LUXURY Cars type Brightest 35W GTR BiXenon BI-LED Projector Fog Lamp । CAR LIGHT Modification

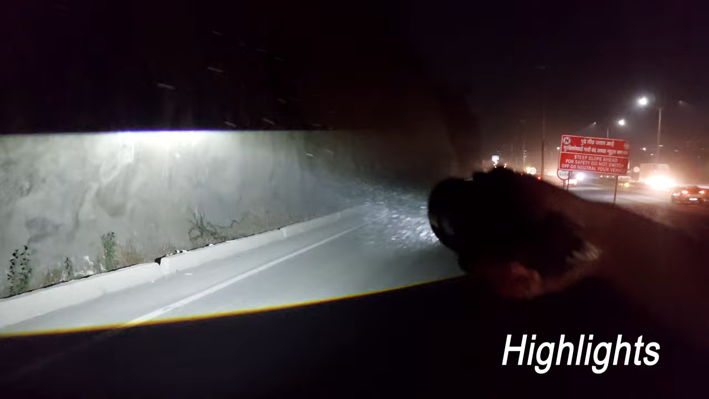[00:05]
तो बहुत ही दूर तक जा रहा है यह टोटल इसका रिस्पोंस आपको दिखाई दे रहा होगा कि कैसा आता है GTR के प्रोजेक्टर राउंड है और मेरे गाड़ी के प्रोजेक्टर यह जो
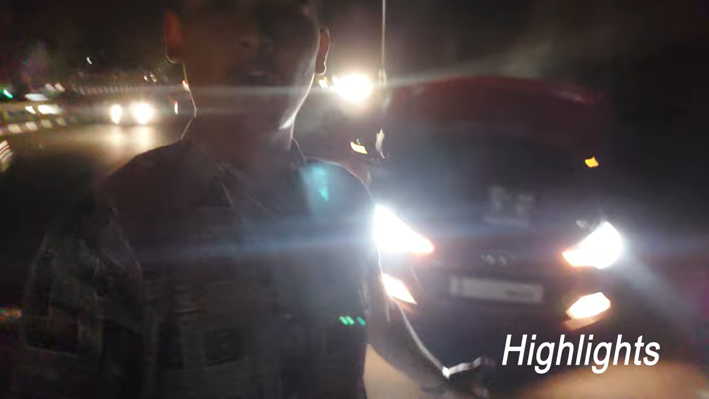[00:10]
फॉगलम देखेंगे तो एक अलग शेप में है सिंगल प्रोजेक्टर का थ्रो इतना दे रहा है तो सोचो दो
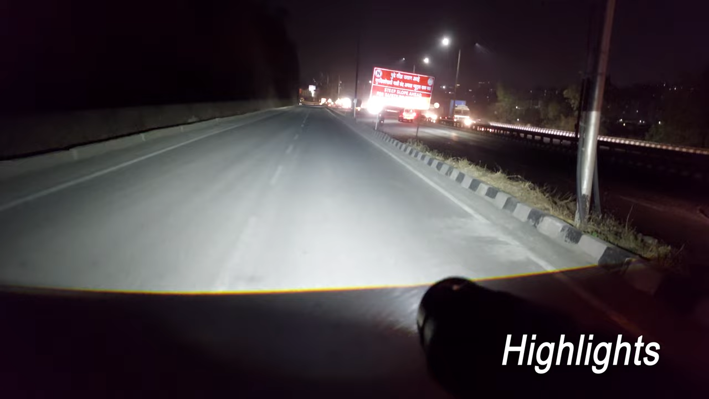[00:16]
प्रोजेक्टर एक साथ लगने के बाद कितना अच्छा लाइट मिलेगा